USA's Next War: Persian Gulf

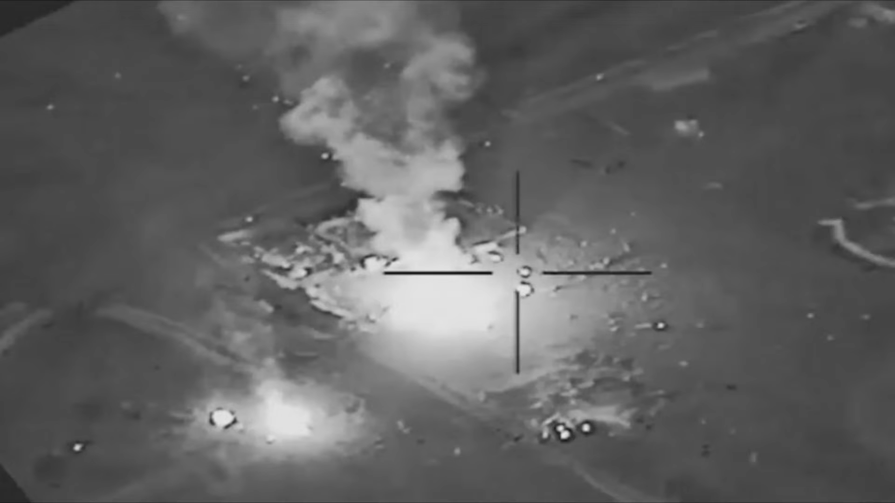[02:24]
In retaliation, the US conducted airstrikes against Hezbollah's facilities in both Iraq and Syria, killing 25 militiamen.